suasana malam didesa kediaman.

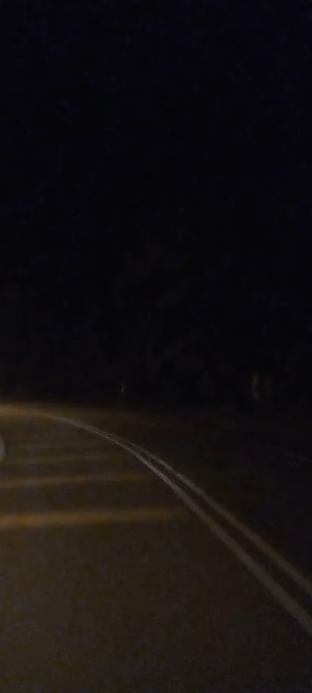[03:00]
Keadaannya memang sunyi sahabat-sahabat. Memang kenderaan pun cuma yang lalu satu-satu saja sahabat, tak banyak.